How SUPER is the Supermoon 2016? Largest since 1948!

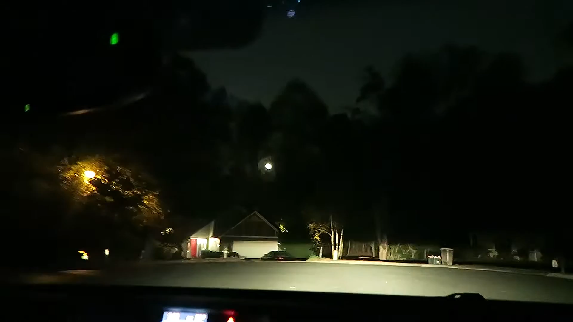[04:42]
Much amazing boys. Dude. Who's disappointed in this? It doesn't even look bigger and it's behind the trees. For real?
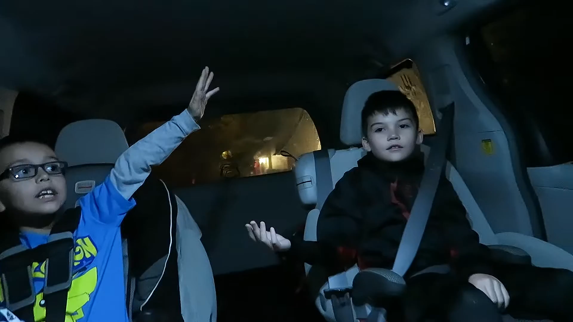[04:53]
It's wide. I want a refund. KB moms, can I have a refund, please? Well, let's get a better view of it. Try going left. Oh, it does look bigger. It looks bigger.
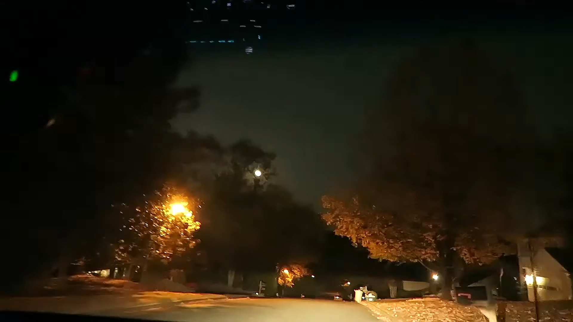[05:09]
There it is. And the tree is still in the way. The tree is still in the way. I can't see it. Are you sure we can't see this from our house? Did you see it at our house? I didn't go in the backyard. It wasn't. There's a little slipper. Watch it. Guys, keep an eye on that moon. Don't let it go anywhere. I'm watching you, moon.
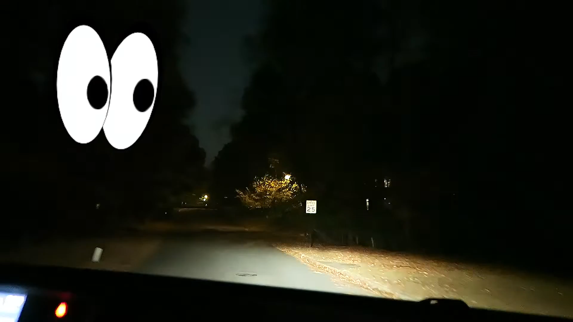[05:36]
Don't try to think funny. I am too. It's over there. I know you're over there somewhere. I know you're over there somewhere, moon. I see it. Howdy. Yes, we are weird. We are tracing the moon.
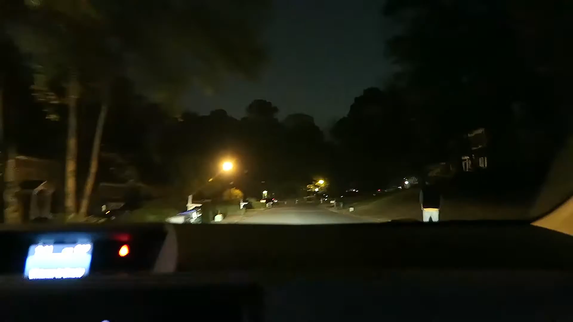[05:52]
That's not moving. Or barely moving, we should say. I see you, moon. We're moon with the moon. Don't try anything funny. We're moonwalking.